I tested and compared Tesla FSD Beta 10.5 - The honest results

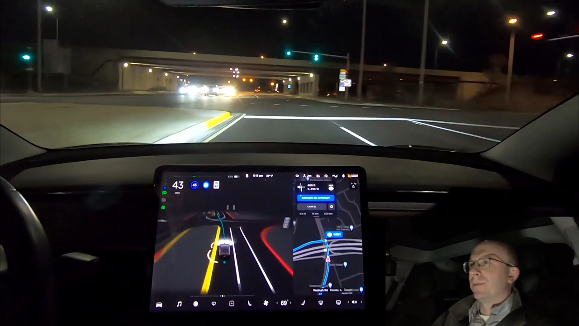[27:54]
i don't know how you describe it like behavioral see here and i need to intervene again to take over because it's
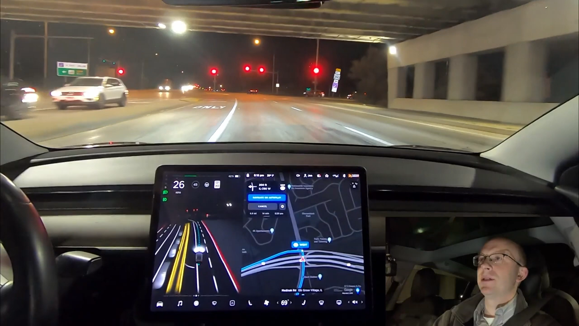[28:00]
going on the wrong route but yeah it takes takes upon different behaviors at different times it kind of has a mind of its own so it's hard to know and predict where it's going to go so these bug fixes are hardly noticeable now but initially when i got the car in 2019 you could see some progress it was very linear and now i would say it's kind of this
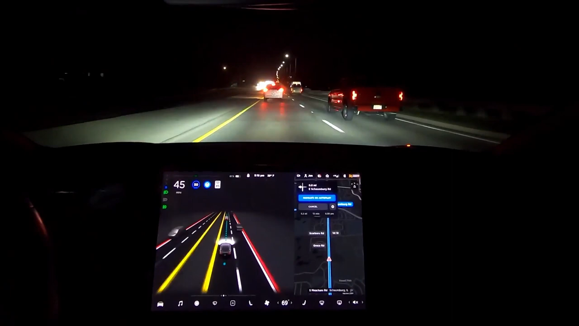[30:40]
so here again it's going to take schaumburg road and i'm very familiar with that path let's see if we can challenge it a little bit more to go on a busier road so i'm going to cancel again this is what i would normally do when i'm driving home and it's really nice because i used to cancel entirely out of full self-driving beta by pushing up on the right drive stock or hitting the brake but now what i found is you can just cancel the destination and it won't turn where it was originally going to turn so it's just going to keep going straight here